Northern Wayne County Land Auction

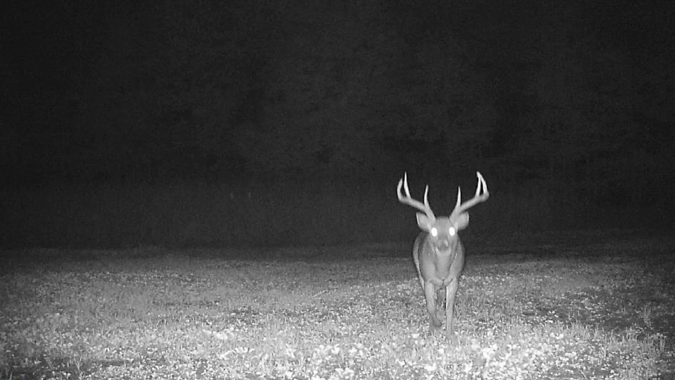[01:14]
The trail cams don't lie and there have been some monsters.